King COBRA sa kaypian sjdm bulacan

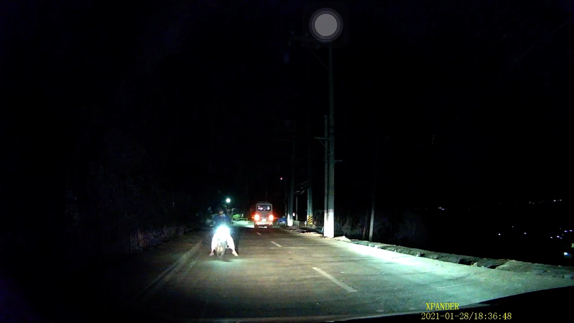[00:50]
Boss, ahas na. Oo. Ahas na. Nasagasaan mo? Oo. Parang ang laki. Laki nga, ang laki. Oo. Buhay pa eh. Buhay pa ba? Oo. Pa? Oo, pumunta ron. Okay, boss.